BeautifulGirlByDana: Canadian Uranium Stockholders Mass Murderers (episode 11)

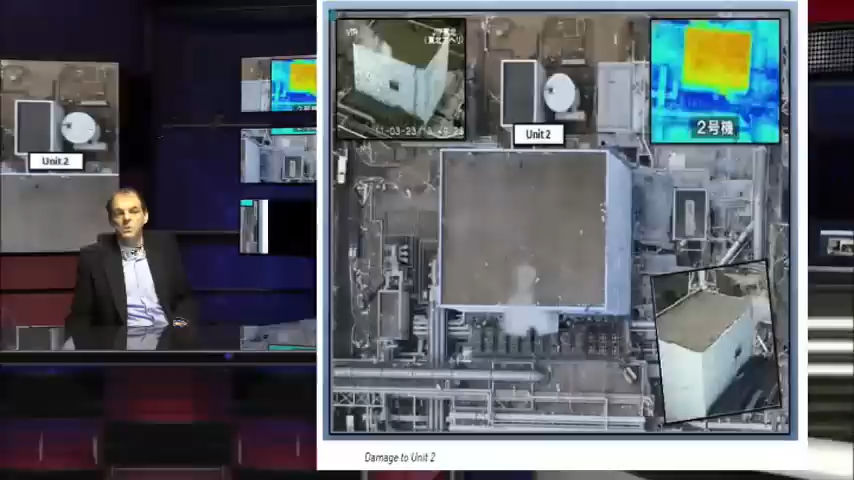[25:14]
this is unit two this is a thousand times worse than chernobyl this is many times that this is completely destroyed on the inside everything is gone but unit three i don't need to explain that to you do i